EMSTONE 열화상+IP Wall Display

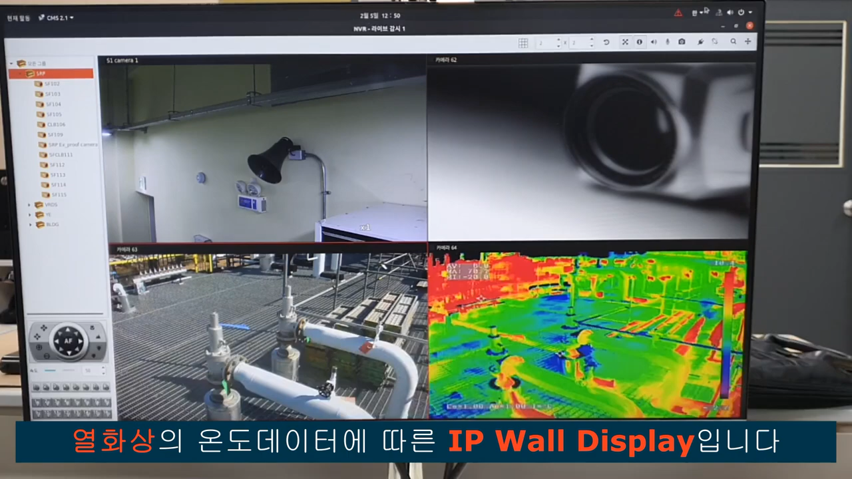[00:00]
IP월 열화상 이벤트 지금 80도가 뜨게 돼 있습니다.
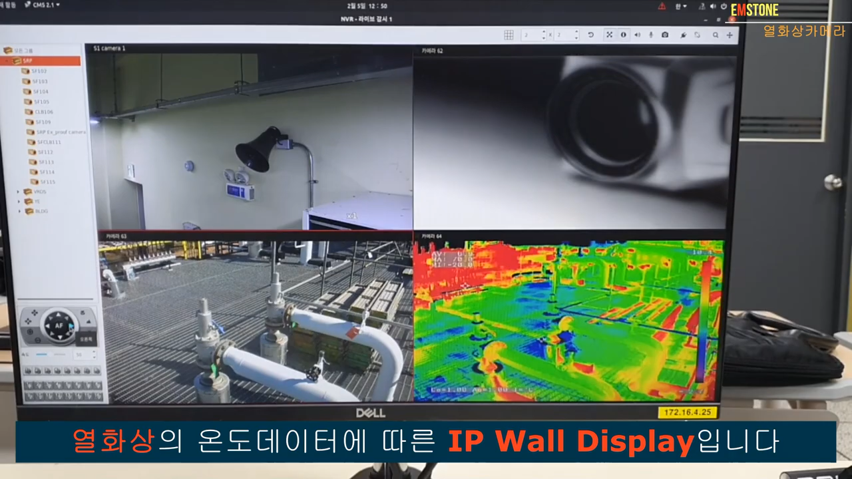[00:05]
지금 70도로 운영이 되는 거고요.
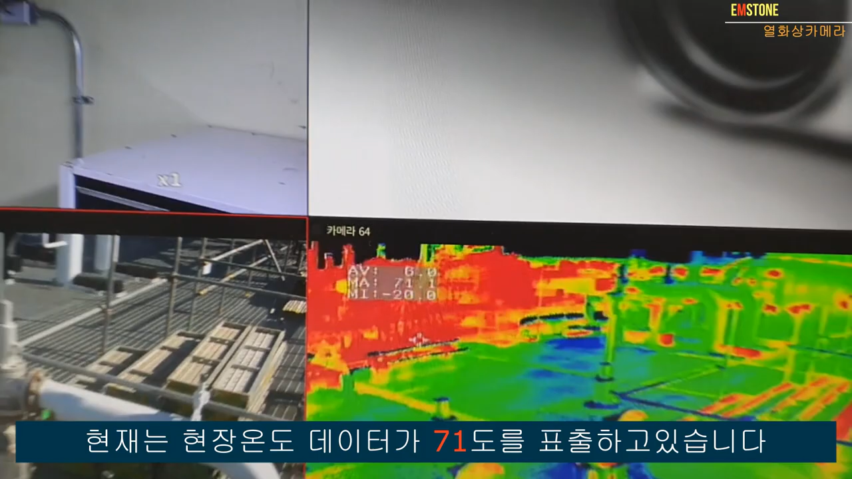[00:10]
80도 되는 되면은 몇 명이 들어와야 되는데. 약간 근데 스윙도 어제 다른
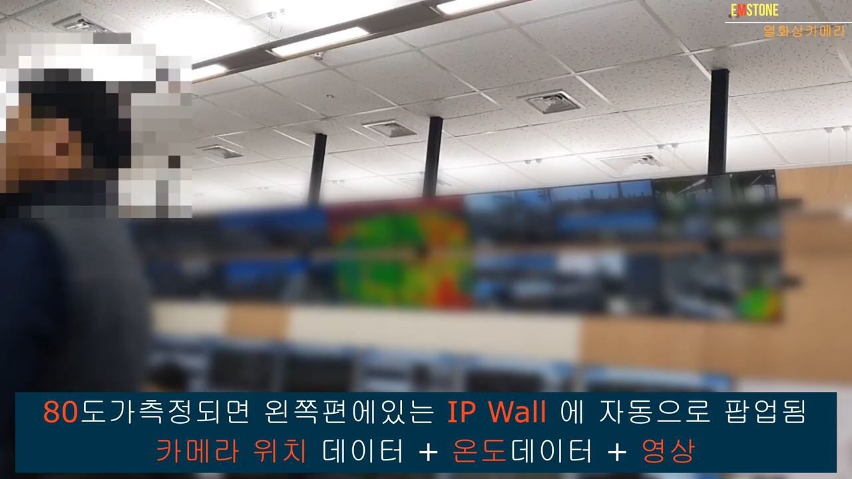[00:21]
분들이 큰 거 있었습니다.